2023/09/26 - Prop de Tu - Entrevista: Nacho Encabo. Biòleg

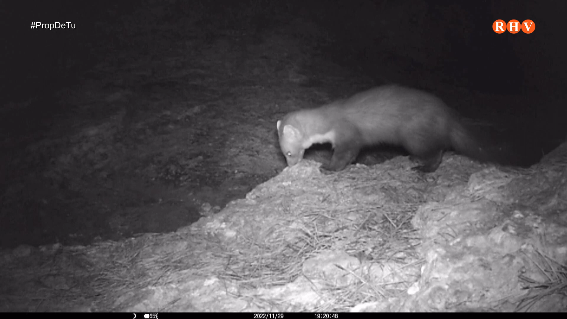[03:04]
I bé, una de les fases que jo estava fent, perquè jo, clar, hi ha fauna, com aquesta que està aixant ara, de nit,
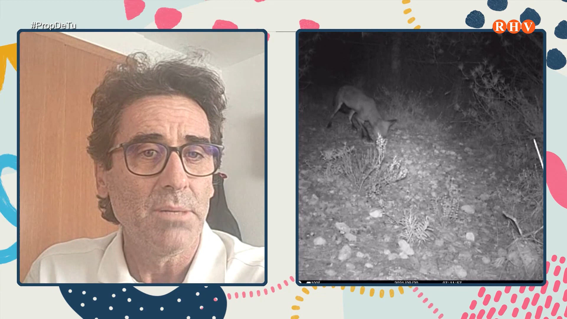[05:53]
A banda de les aus, la majoria dels animals, com la rebosa, doncs són nocturns, d'acord? Llavors, bé, doncs, normalment, quan hi ha la gent que tira a casa, doncs,